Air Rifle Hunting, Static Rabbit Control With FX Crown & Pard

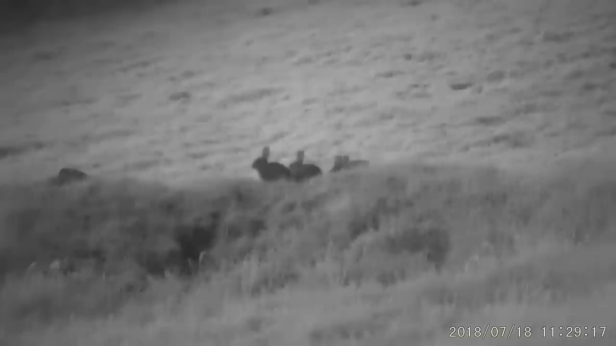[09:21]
I switched to the night vision mode and then turned the IR on to get a wee bit of a comparable footage I know these young rabbits are only about 22 yards away but they still stand out rightly yes I know there's people furiously typing in the comments shoot them shoot them well
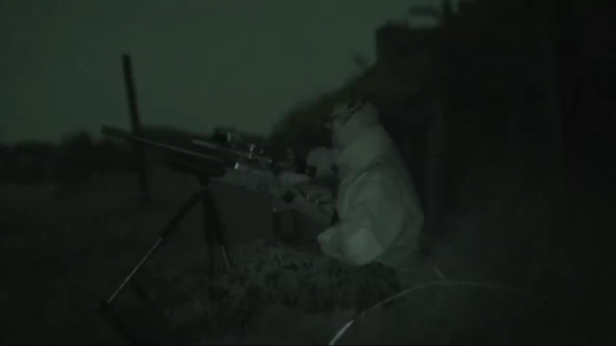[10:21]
it's near 12 o'clock now and the night's really closed in so I decided to have another scan with the powered MV019 to see what was about still haven't the IR switched on yet
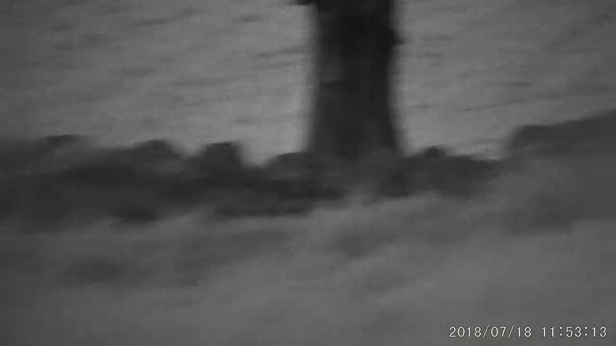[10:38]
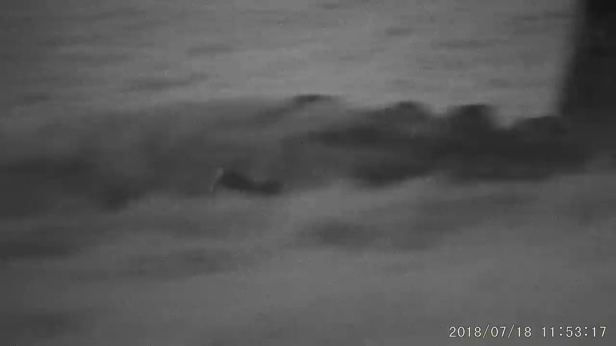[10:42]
but there's still a really good image oh what's this
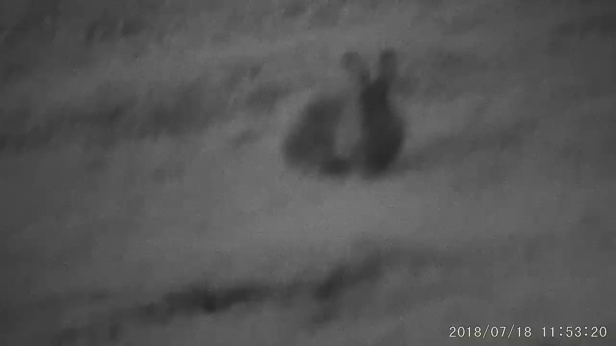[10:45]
that's a rabbit sitting about 8 yards off my feet well 7 I've got quite big feet
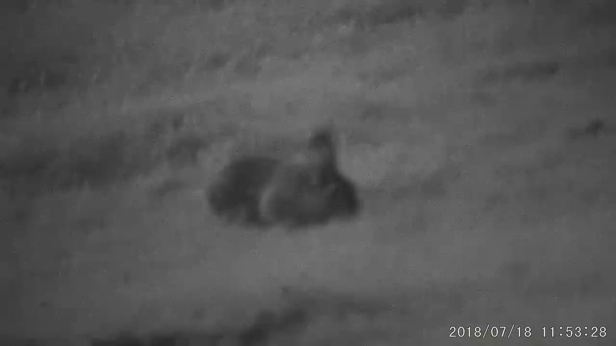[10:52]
gonna have to do something about that but whether he'll still be there by the time I move the gun into position is another thing
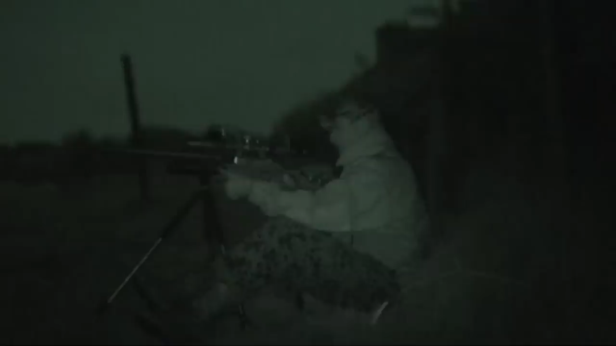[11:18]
so here we go gently gently catchy monkey or rabbit in this case
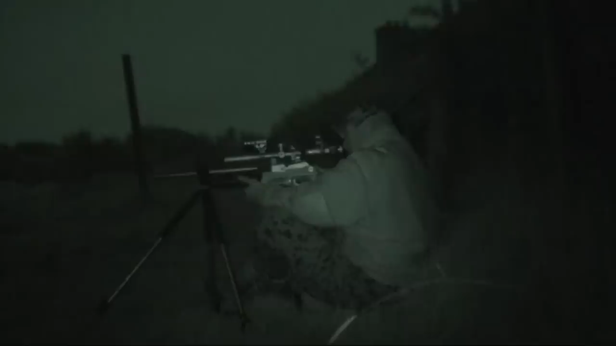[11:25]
still haven't the IR switched on in the Prad but it's in night vision mode now
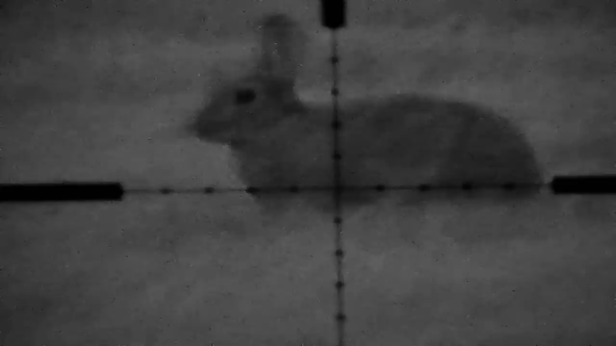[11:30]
I'll give a little hold over to allow for the short range
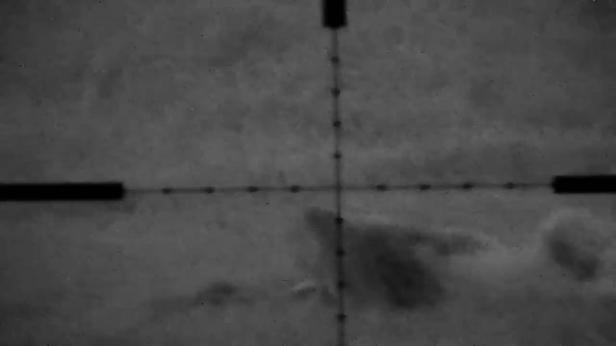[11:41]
and down it goes
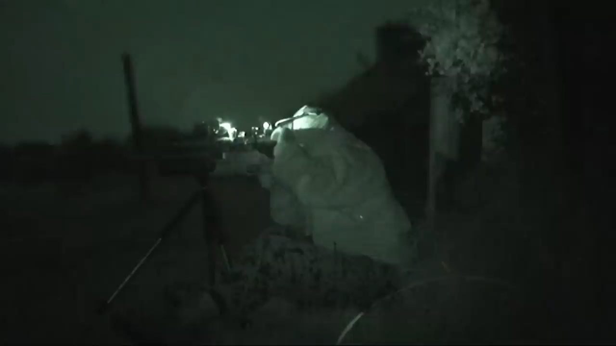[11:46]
one useful tip don't mount something in front of your IR as I found out here
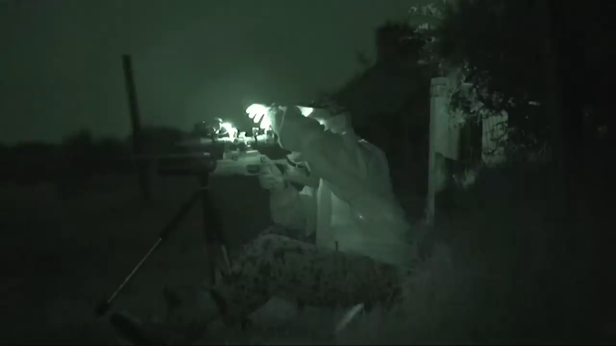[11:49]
the run cam was causing that much of a flashback I couldn't see a blessed thing
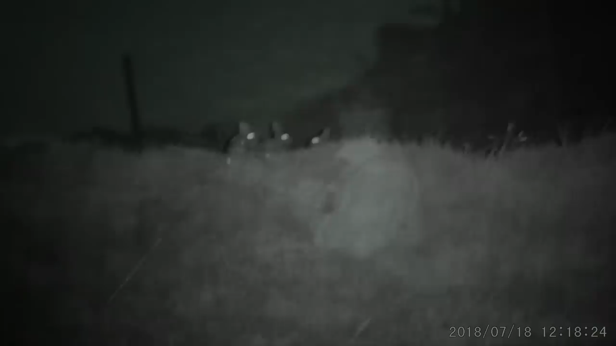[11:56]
but it got that dark the run cam was no use anymore so I easily removed it looks like our three little rabbits are still about
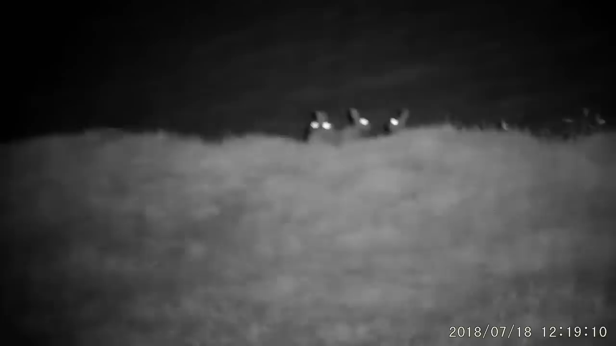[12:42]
looks like the two headed baby rabbit and his mates are the only things out at the minute.
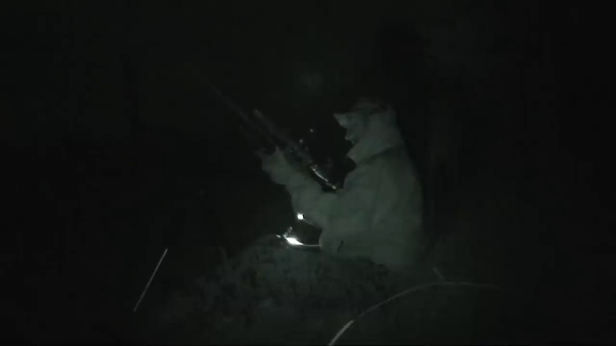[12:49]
So I decided to stand up and have a look with the MV to see what else might be about once I figured out where to set the rifle without putting it down into cow clabber that is.
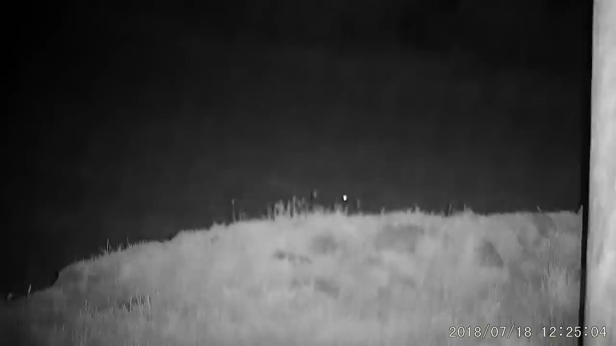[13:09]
Ah, there is another rabbit out. I couldn't see him sitting down because of the bank. So I came back, got the rifle and the tripod.
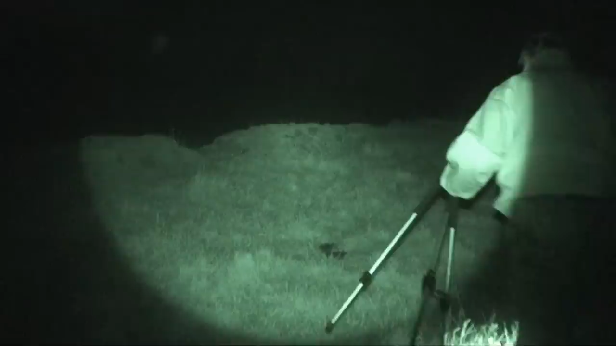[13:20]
Managed to sneak up to the bank so I could get a shot over it at him.
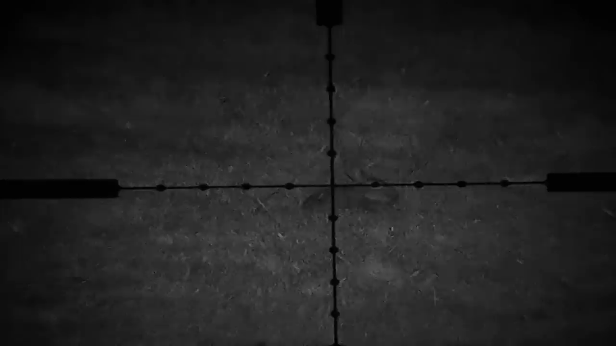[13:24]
And this is where things really went to pot. First shot looked good on camera but the rabbit took off.